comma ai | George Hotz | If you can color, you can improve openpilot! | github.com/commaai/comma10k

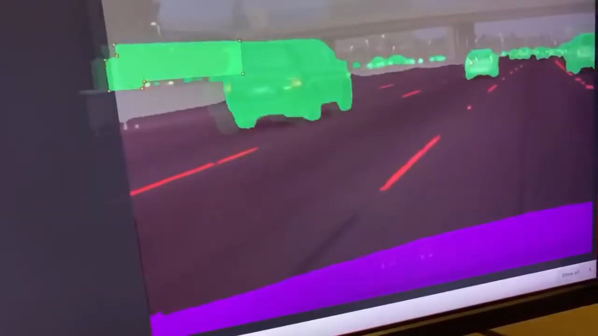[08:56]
like that this is too low quality to commit to our repo um
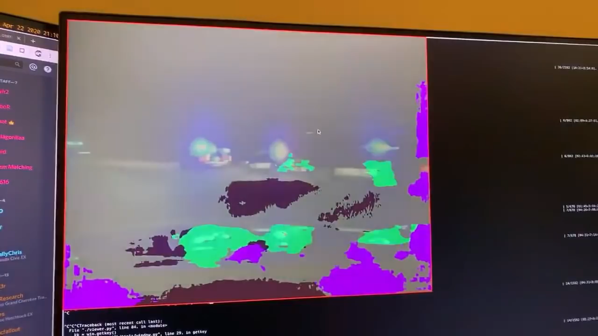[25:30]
this one's really bad you guys can fix that one it's called h uh zero zero nine and it's called h because